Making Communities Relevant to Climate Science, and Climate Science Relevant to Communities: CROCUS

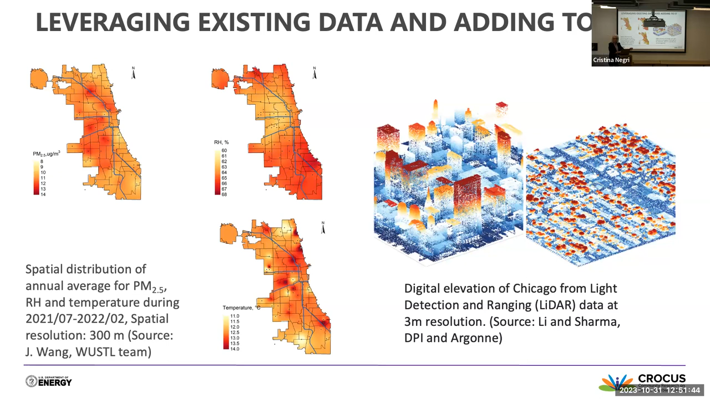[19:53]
So that's one case, but one is the spatial variability. Another one is the digital elevation. So the 3D version, which is gonna be really important eventually when you get down to modeling what happens at the street scale and the atmospheric dynamics in there. So we're spent a lot of time doing these and collecting ways to map the city, you know, in all whichever way.